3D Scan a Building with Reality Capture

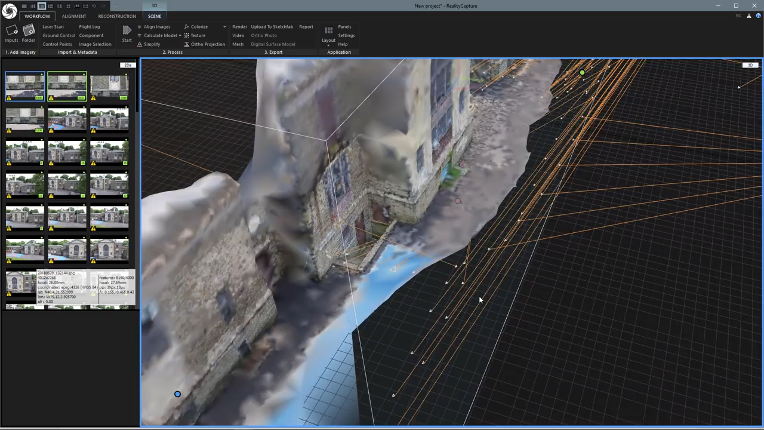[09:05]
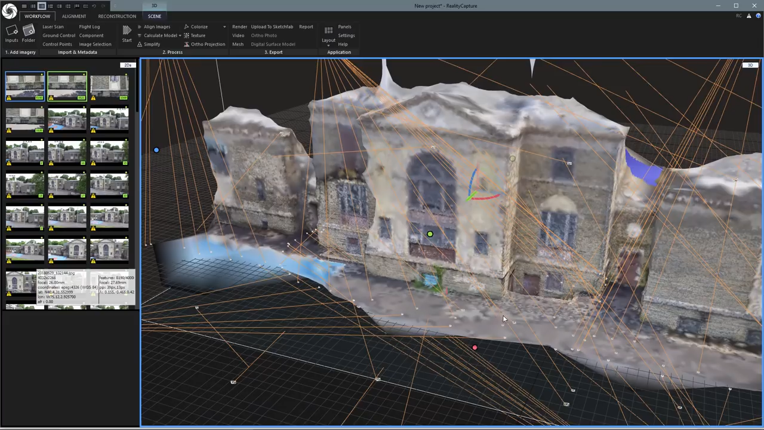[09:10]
so this looks okay but it's definitely not a finished scan so let's do
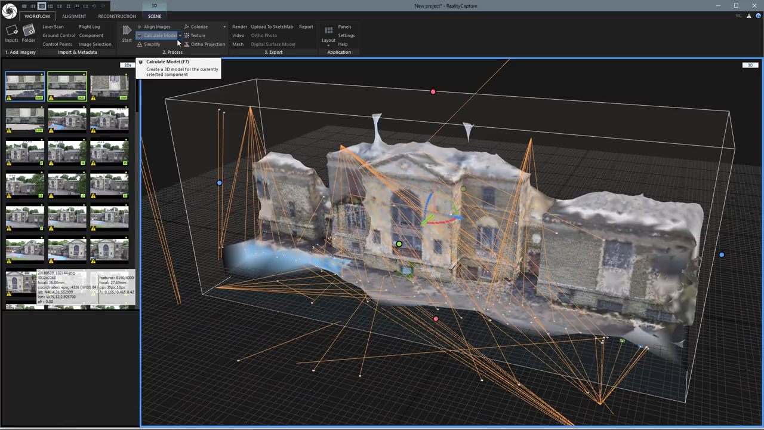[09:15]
calculation again and we'll do it with normal quality
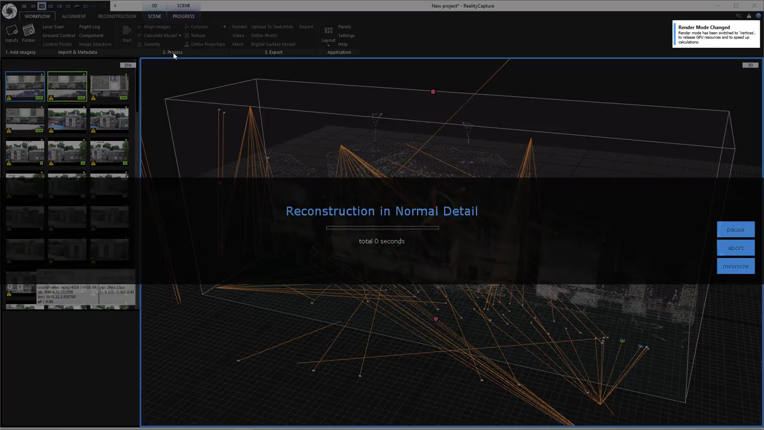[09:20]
and this one will take a little while so I'll pause the recording and come back when it's done
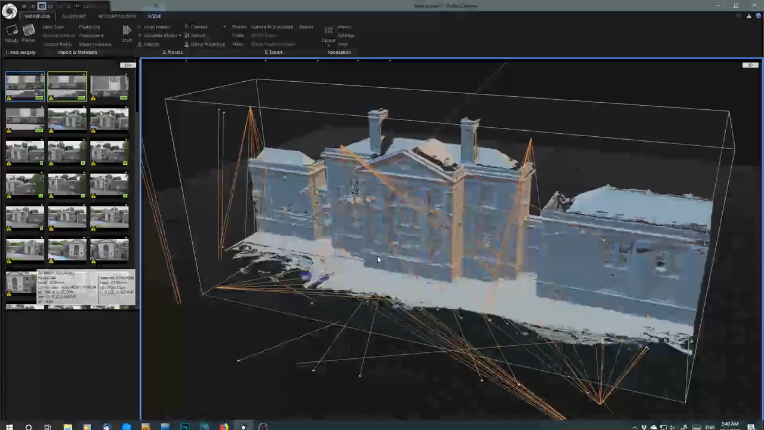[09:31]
okay there we go we are finished that took just over 11 minutes and here we go we lost our texture detail but don't worry we can get that back but as we zoom in you can see it really looks a lot better now these windows maybe not so great probably could have shot some more pictures up there on the top part of the building
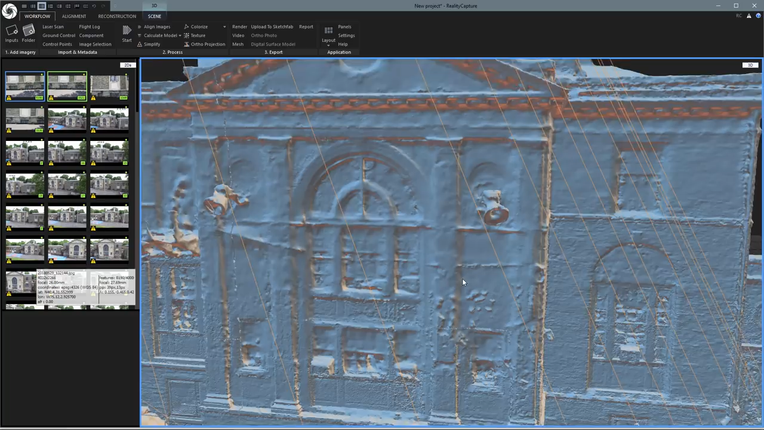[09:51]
but most things look pretty good see these railings are kind of half there but let's double click and can take a look we can see down the stairs there's a slight problem there
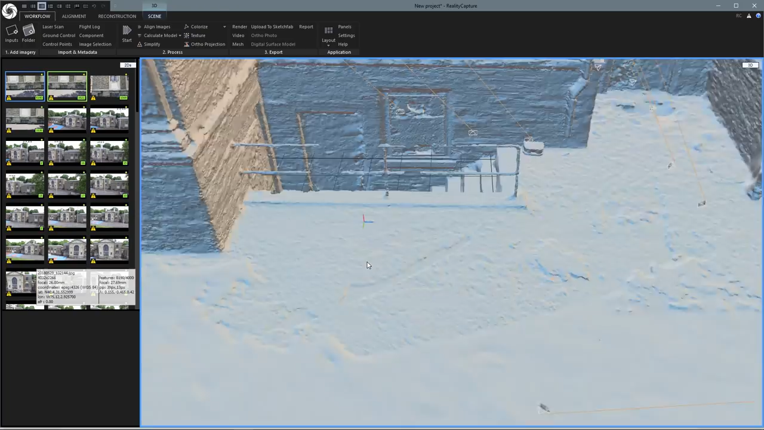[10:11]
but this was just a test to show you how it works let's zoom over here
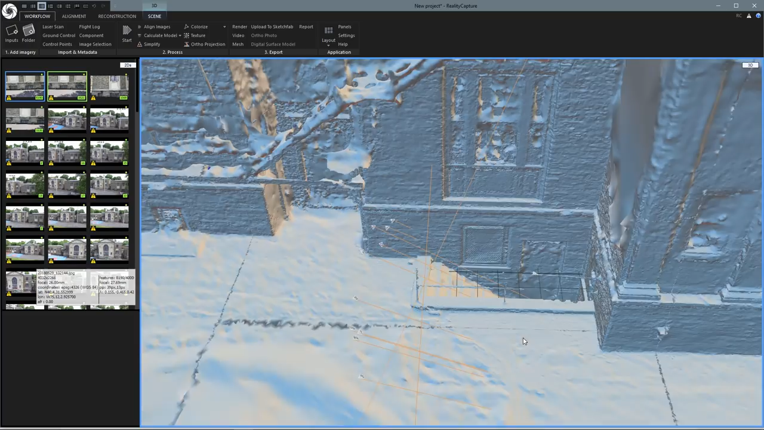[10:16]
and again we can see this wall I could have shot more
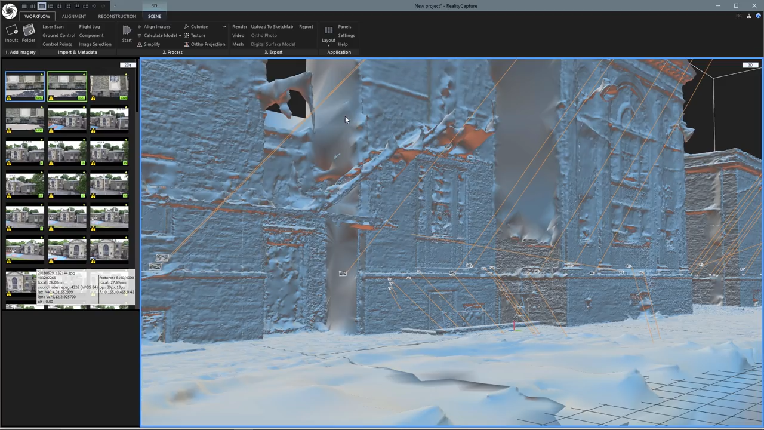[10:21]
pictures facing this way possibly because there was a tree up here so I didn't get the drone in there
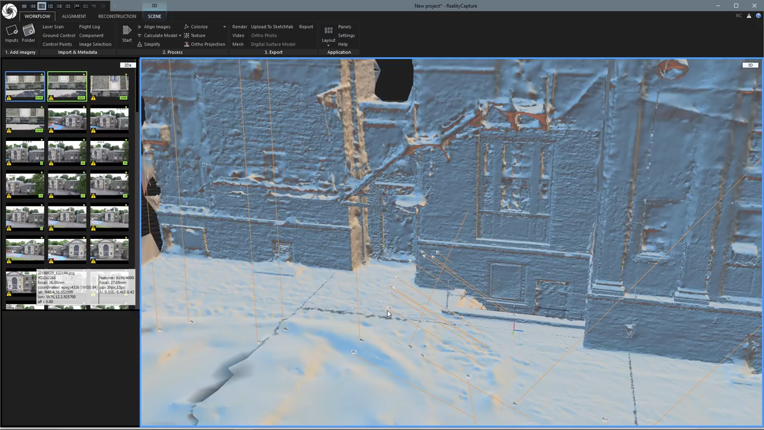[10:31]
but with these orange lines and you can see where the camera is and that I was mainly pointing down into the stairwell in this area
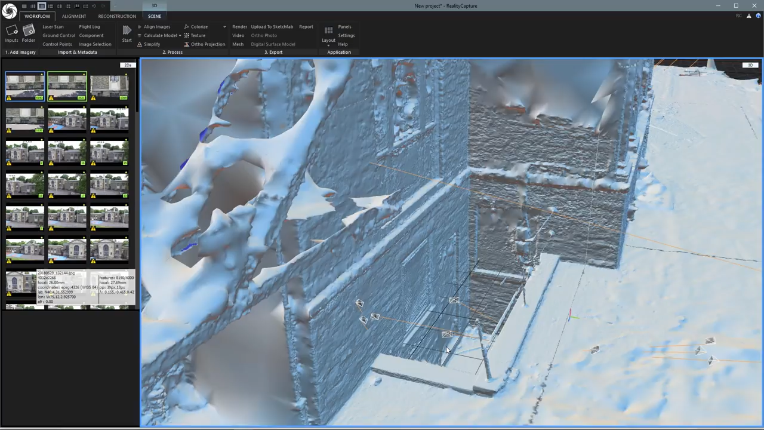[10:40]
so if we look in here I did get decent look inside the stairwell and some of that trash and stuff that's down there
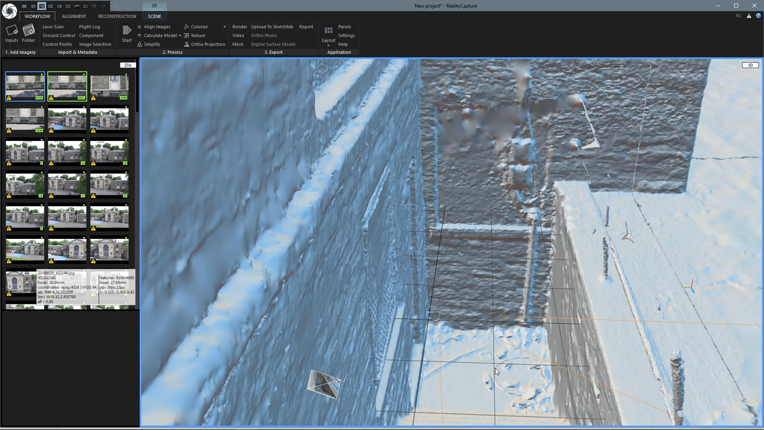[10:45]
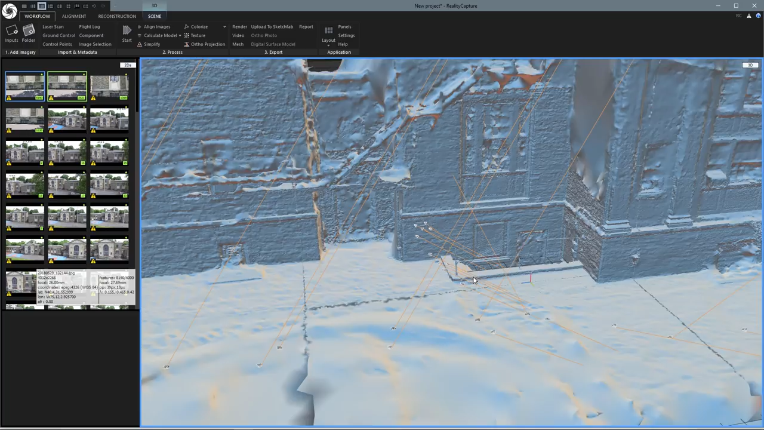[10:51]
but yeah we can pull up and see some of the roof detail even sort of see some of the shingles and these chimneys up here even though they get cut off and we see these little things sticking up and little points poking out everywhere along the edges if you're doing an entire building that's not going to happen
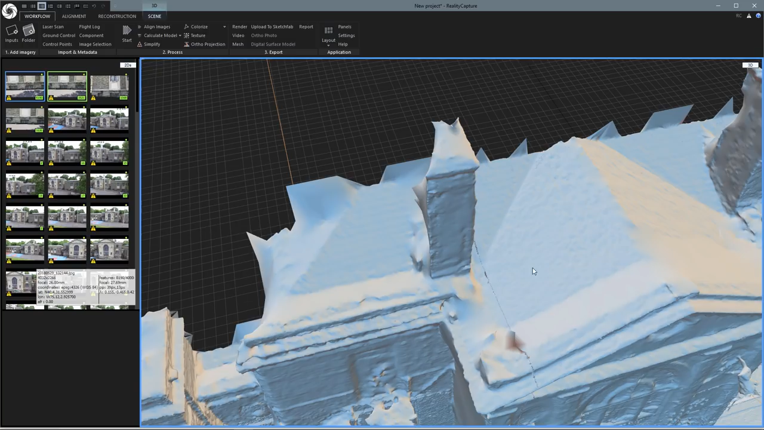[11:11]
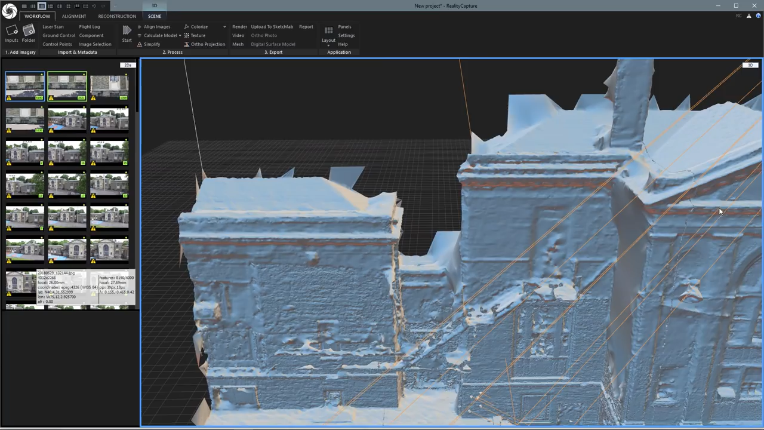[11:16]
otherwise you know it's pretty easy to clean those up with another 3d program